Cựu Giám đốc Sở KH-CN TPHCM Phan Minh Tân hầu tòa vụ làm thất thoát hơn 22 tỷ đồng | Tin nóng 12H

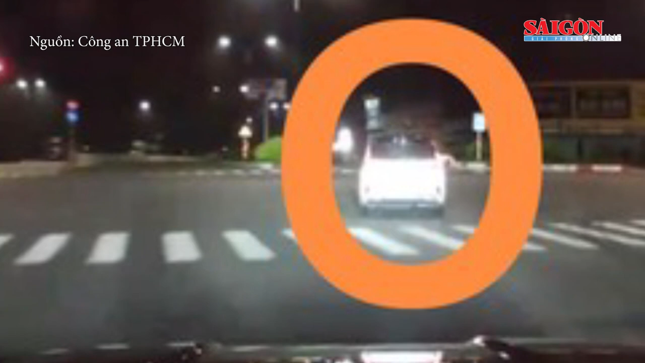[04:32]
Phát hiện lực lượng chức năng bám đuổi, đối tượng điều khiển xe, bỏ chạy qua các tuyến đường trong khu công nghiệp Bào Bàng và đường Mỹ Phước Tân Vạn.